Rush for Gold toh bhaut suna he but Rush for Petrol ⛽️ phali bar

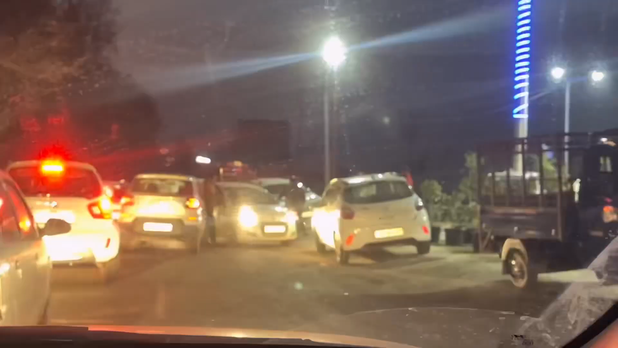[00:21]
इधर भी देखो इतना लंबा जाम,
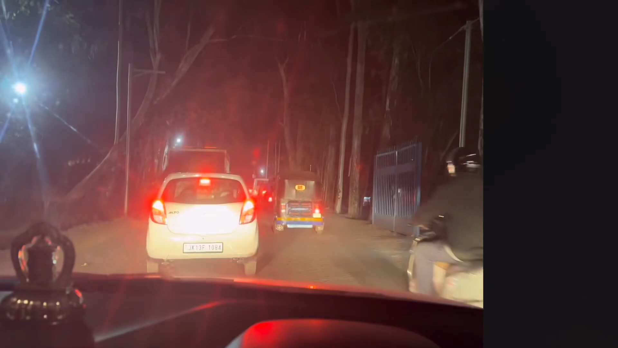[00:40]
ये देखो अब हम दूसरी साइड आए, इधर भी इतना रश बढ़ गया,
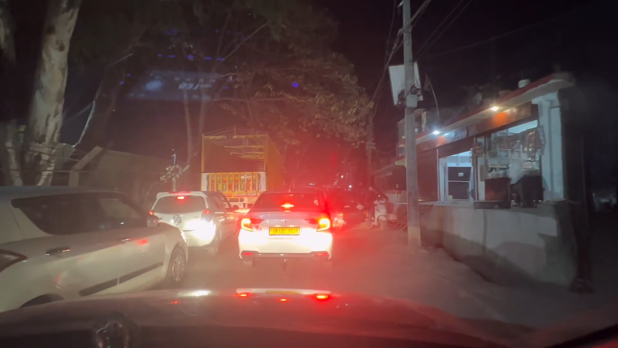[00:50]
देख सकते हैं कितना आगे जाम बकवा लगा हुआ।
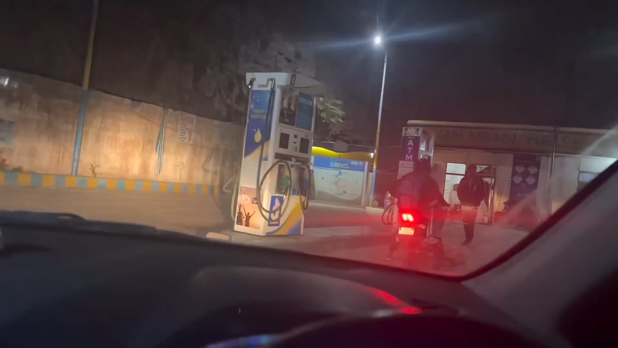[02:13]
मिला खाली, आप देखते हैं इधर पेट्रोल है भी या नहीं, इन्होंने तो लाइट ही बंद करके रखी। नहीं तो ये ना
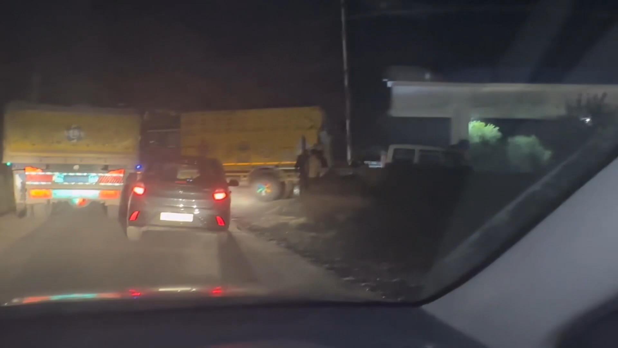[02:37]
अगर इधर भी नहीं मिला तो फिर गया।